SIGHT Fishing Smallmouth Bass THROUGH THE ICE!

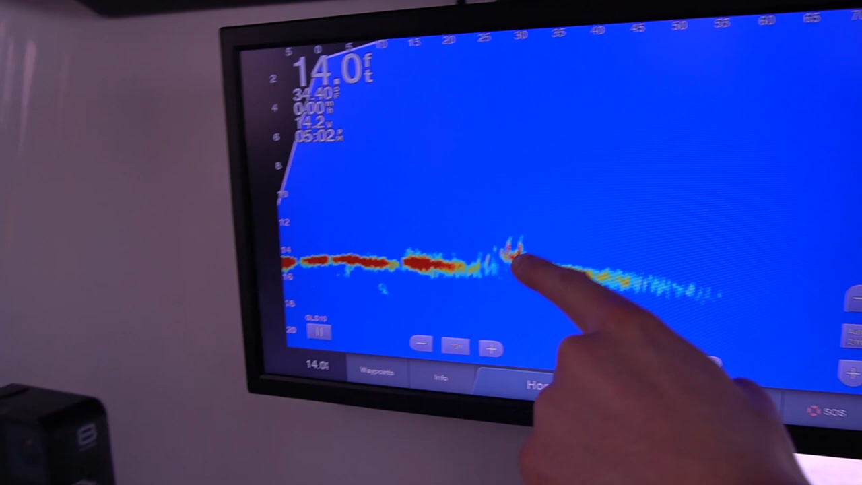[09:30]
On screen: depth 14.0 ft
nice school around here so there's some crappies around this spot we're about to drill the rest of the holes and get fishing
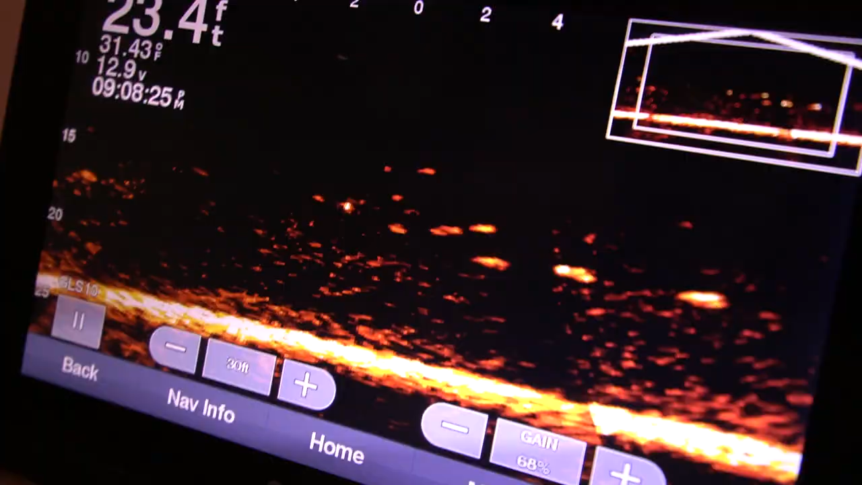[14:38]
On screen: depth 23.4 ft, water 31.43°F
there's a ton of fish down here so
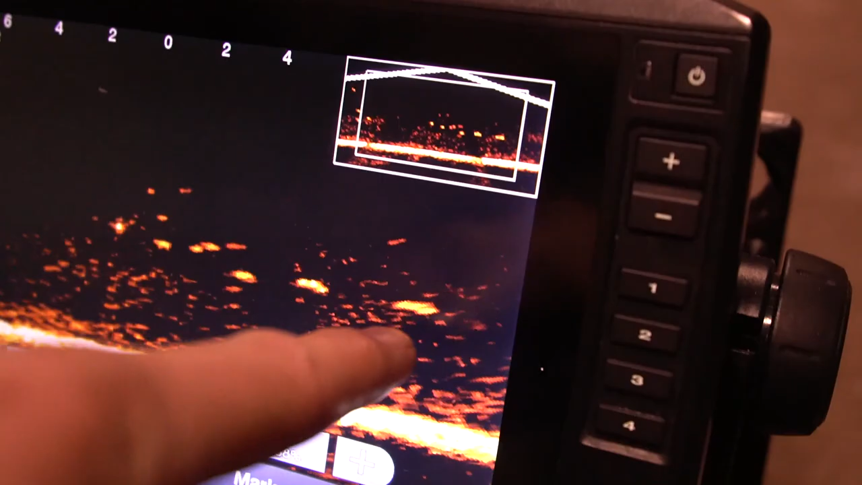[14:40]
if you've never used one of these before that's a fish all those big blobs are fish and
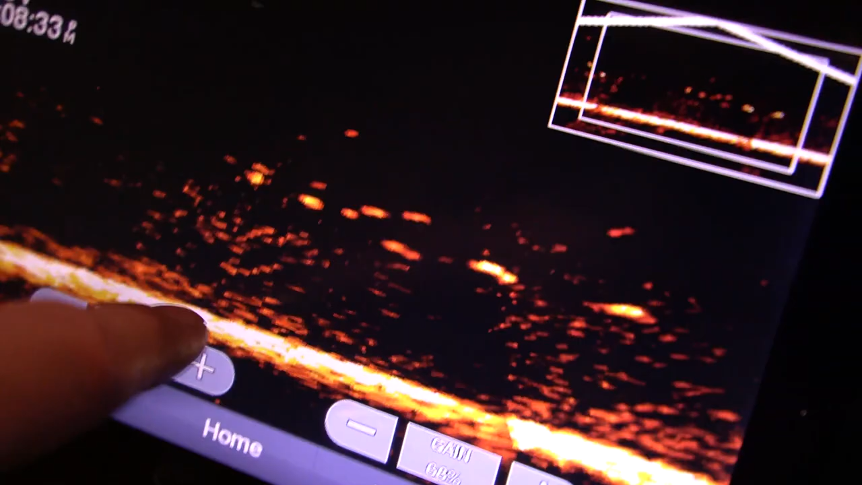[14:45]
that smaller stuff some are fish but the rest of it is just nothing so there's a ton of